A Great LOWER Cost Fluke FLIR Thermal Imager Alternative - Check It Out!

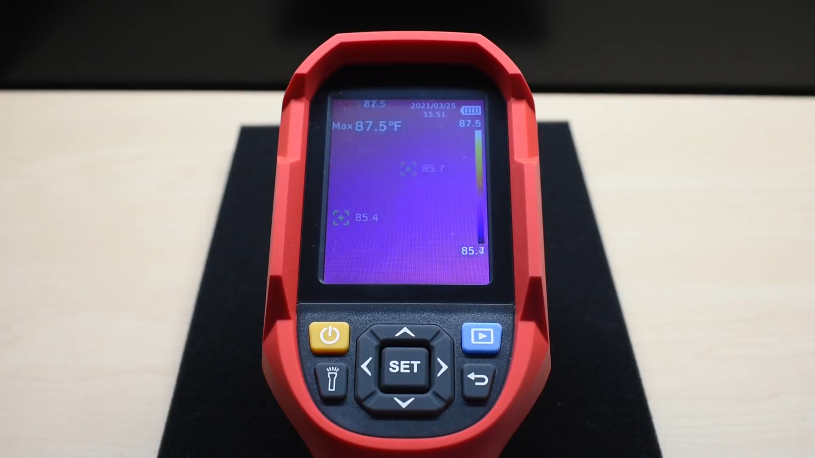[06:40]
On screen: max 87.5°F
Over here, you can set your date and time. There's the battery strength. And over here, it's showing your maximum temperature for the entire area that's being viewed.
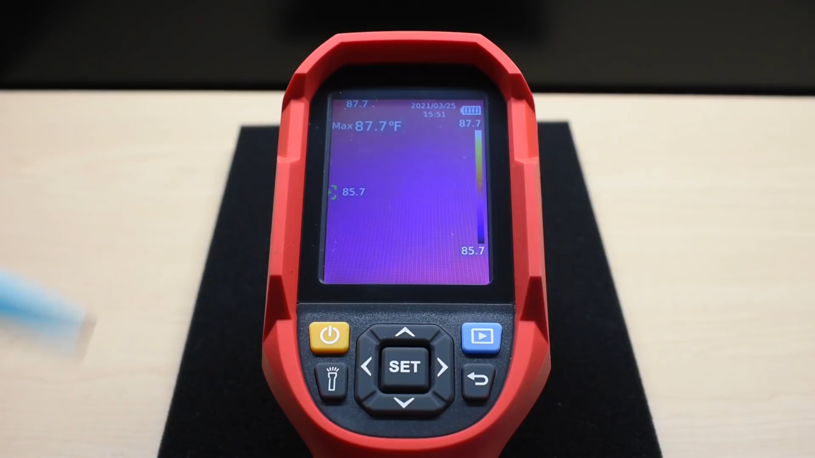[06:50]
On screen: max 87.7°F
Over here is the lowest temperature. And at the top is the highest. Now over here is your flashlight button. So if I push this.
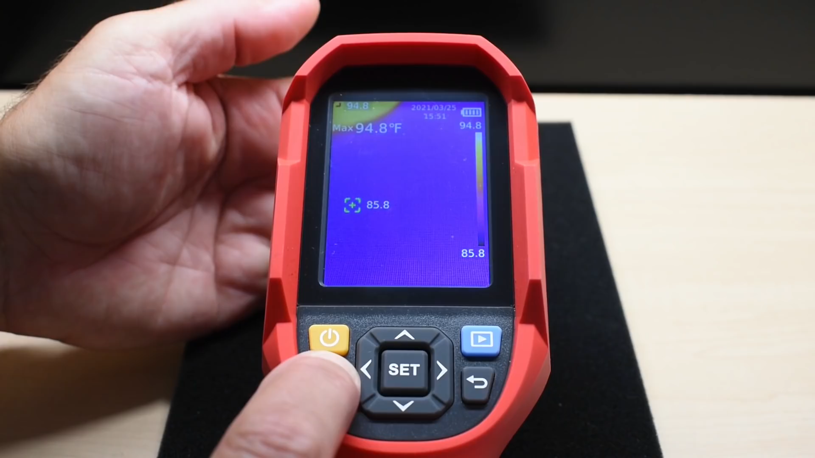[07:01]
On screen: max 94.8°F
Let's flip this around. There's the flashlight. To get to the different settings, you push set. Down here it says measurement. You can push set again. And now it's giving you different options. A high, low spot. Center spot. So I push center spot. Now you can see the center target that showed up. It's going to give you right up here at the top. The reading at the center. Turn it back off. I have it on high and low. And at the very bottom, it's region of interest.
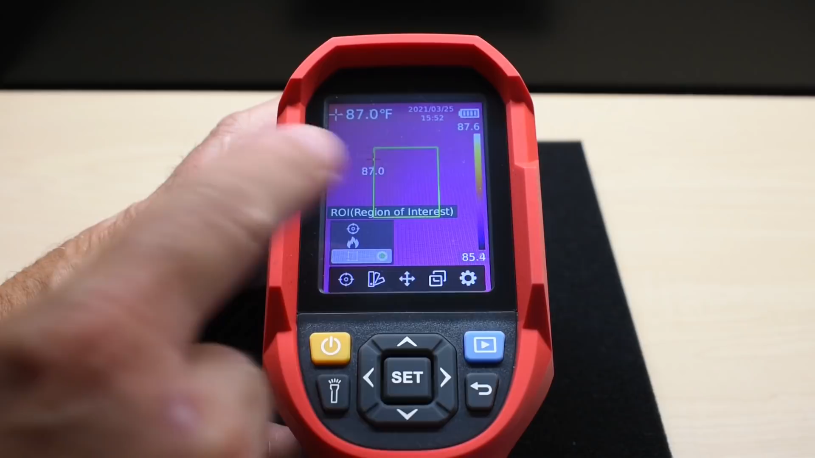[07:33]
On screen: spot 87.0°F
So only in that area, you're going to be getting the temperature readings within that green box. So if you turn this back off, go back to the way I had it. Back. One to the right. Color palettes. So here's all your different color palettes that you can choose.
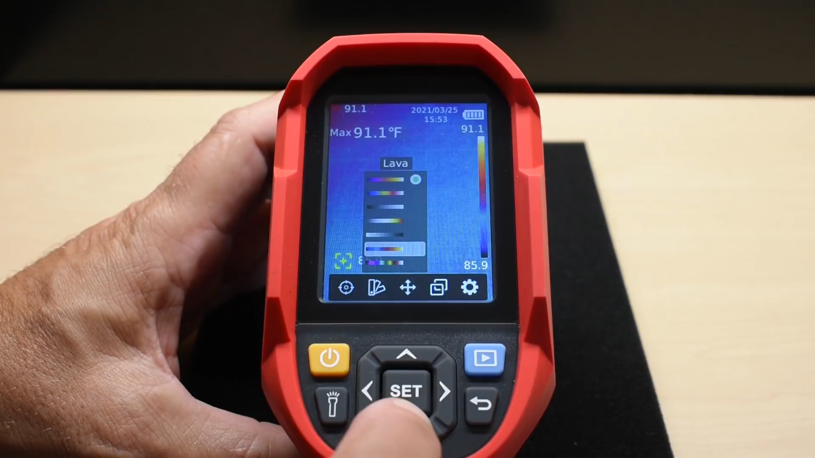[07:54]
On screen: max 91.1°F
I like to leave it on the one that says iron.
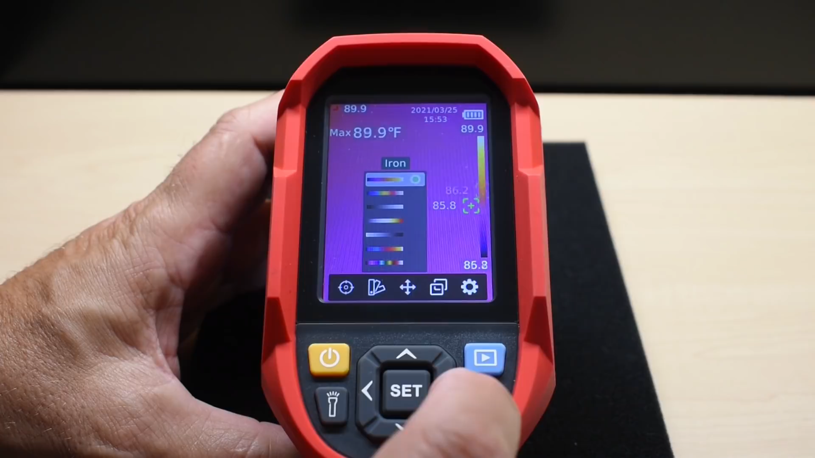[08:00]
On screen: max 89.9°F
Now let's go back over here. Point temperature. See, now you can choose to add extra points. I can put that one on. See, just add it in the middle. Push set. Push it again. Go down here. You can add an additional point. And you can move the points around. So if you have this on a tripod and it's looking at an engine or some electronic device and you only want to get temperature readings at certain points, you're going to be able to do that with this unit.
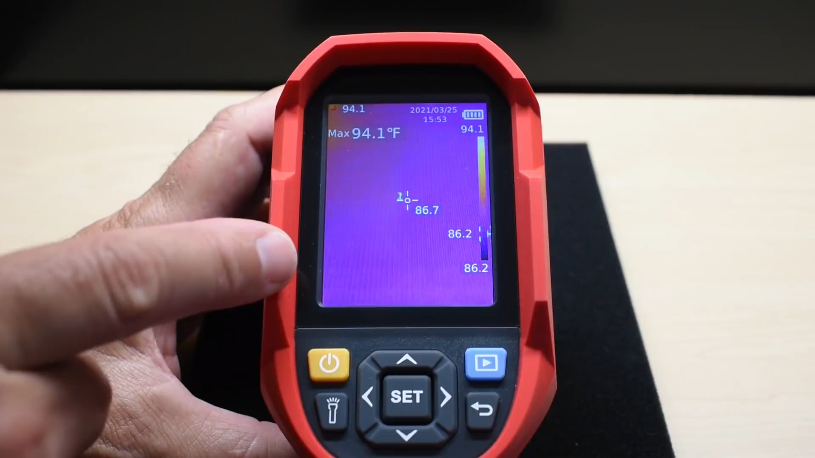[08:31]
On screen: max 94.1°F
Now you want to go over to here. And this is the image mode.
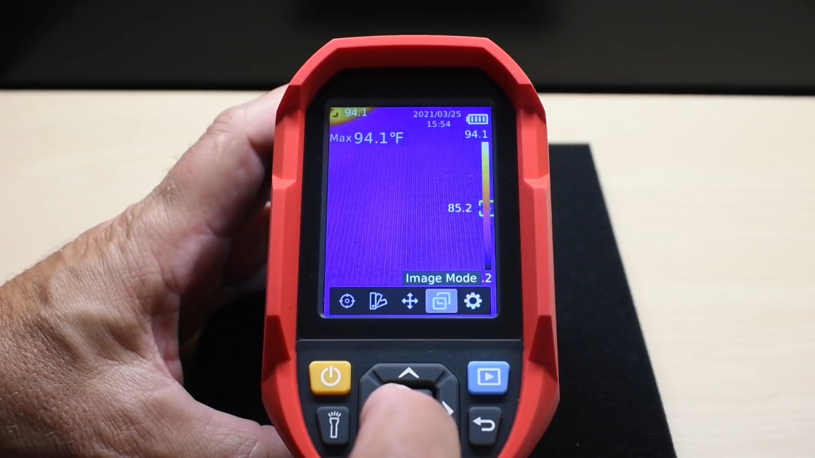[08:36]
On screen: max 94.1°F
This is going to let you choose how the imager works. So right now it's on thermal only.
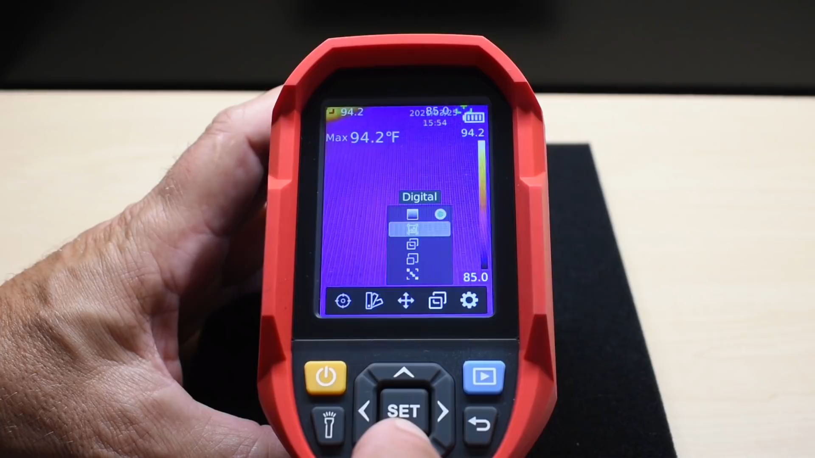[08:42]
On screen: max 94.2°F
This one here is a digital camera. It's 640 by 480. Scroll down again. Now it's Fusion. What Fusion does, it takes the thermal imaging and combines it with the visual camera.
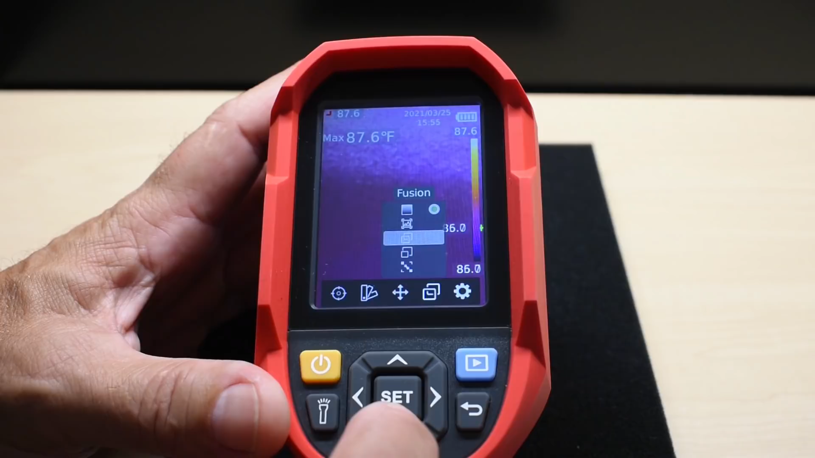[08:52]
On screen: max 87.6°F
So you can see exactly what you're looking at along with the thermal imaging.
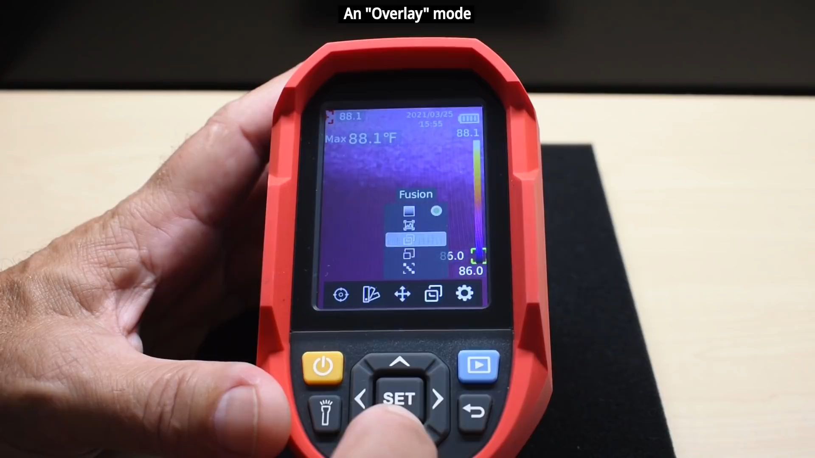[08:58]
On screen: max 88.1°F
Picture in picture. And over here you can align what happens with the older unit.
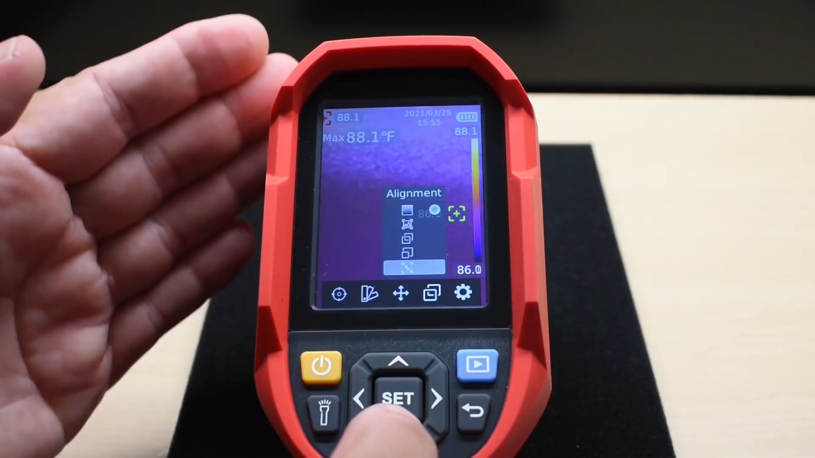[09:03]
On screen: max 88.1°F
You can have a problem where the visual camera does not line up with the thermal imaging camera. So it looks like it's double vision.
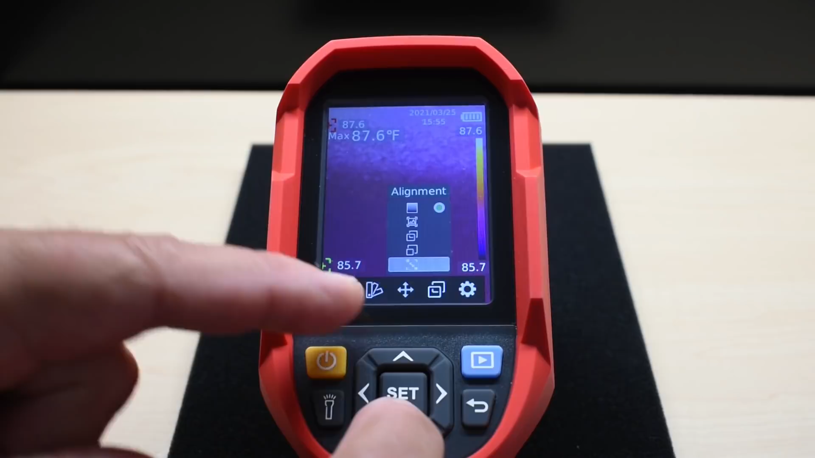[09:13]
On screen: max 87.6°F
And over here you can align everything. And over here you can see at the bottom there's a meter.
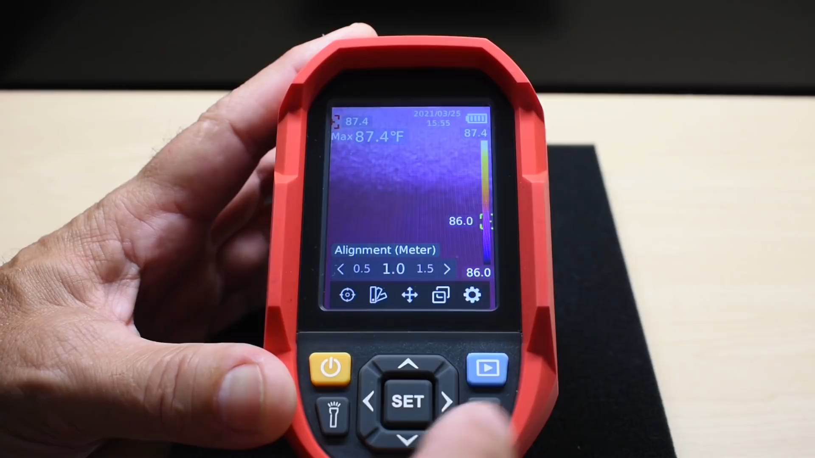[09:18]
On screen: max 87.4°F
So you can align things. And let's go back.
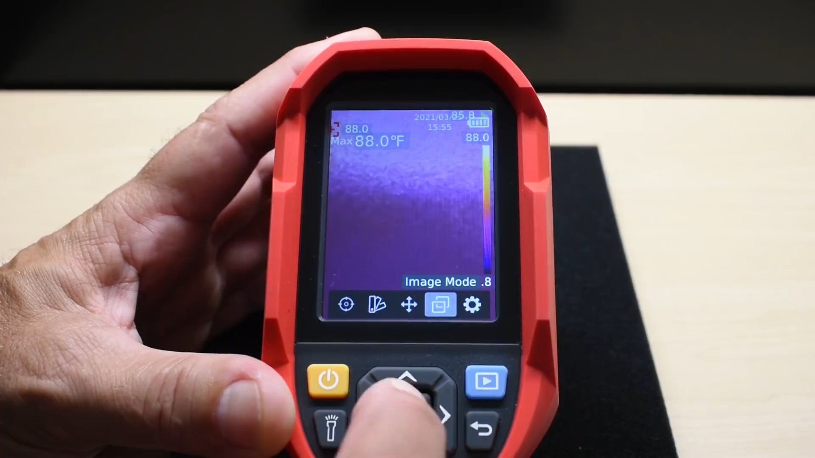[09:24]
On screen: max 88.0°F
Let's do it one more time. And then we're going to go into the settings. English and Chinese only. Date and time.